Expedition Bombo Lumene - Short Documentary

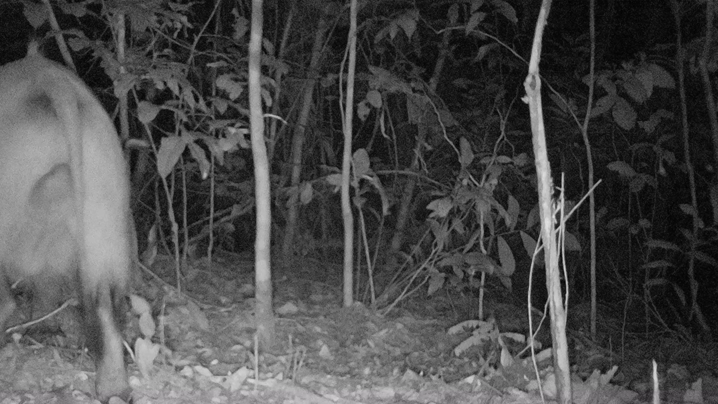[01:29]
Allez, il se met sur ses genoux.
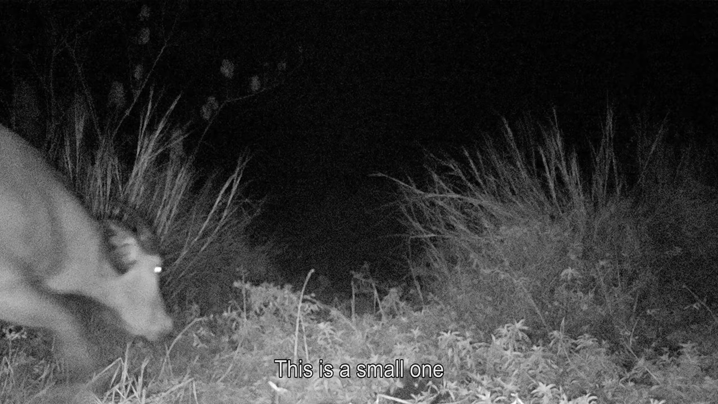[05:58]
Ça, c'est un petit, non? Oui, un petit. Il n'a même pas des cornes. Il n'a même pas de cornes, voilà.
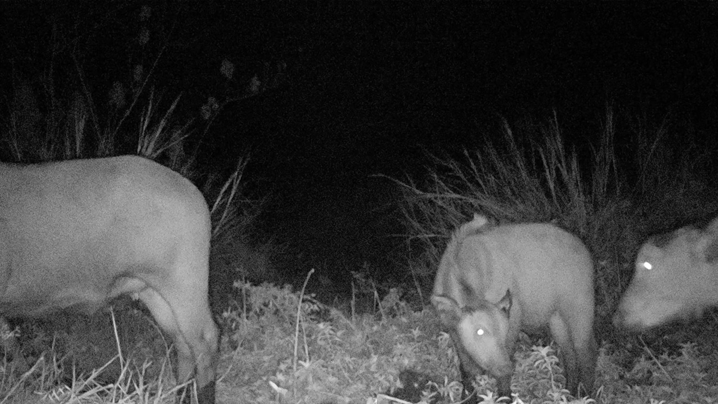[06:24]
Trois. Ils sont au nombre de trois. On a vu